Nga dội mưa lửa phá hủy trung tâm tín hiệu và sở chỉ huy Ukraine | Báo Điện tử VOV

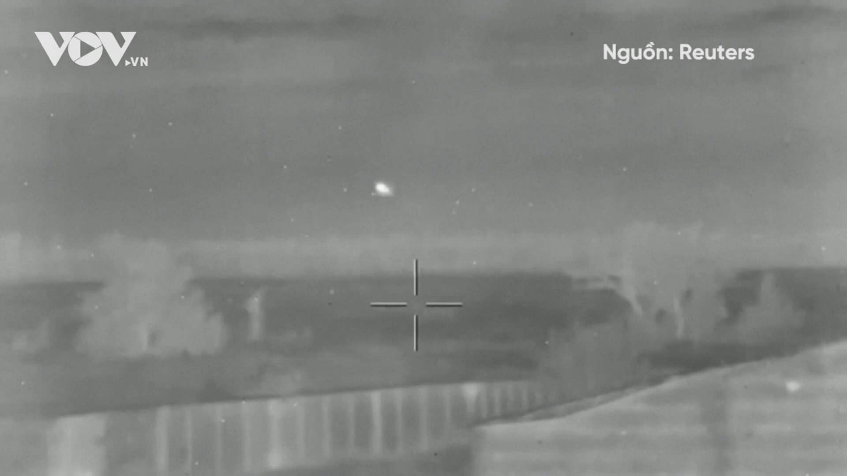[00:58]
Trong khi đó, Bộ Tổng tham mưu các lực lượng vũ trang Ukraine cho biết Nga đã tiến hành các cuộc không kích nhằm vào cơ sở hạ tầng và căn cứ quân sự quan trọng của Ukraine ở Odessa.
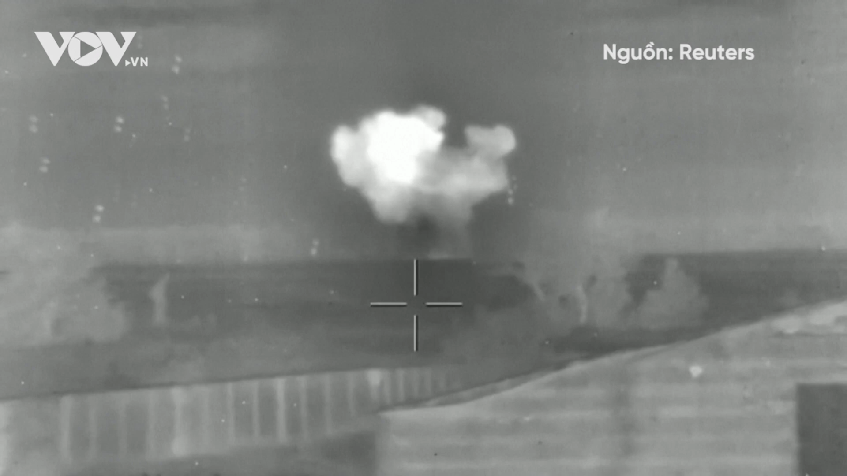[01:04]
Tuy nhiên, Ukraine đã đánh chặn nhiều tên lửa và UAV của Nga.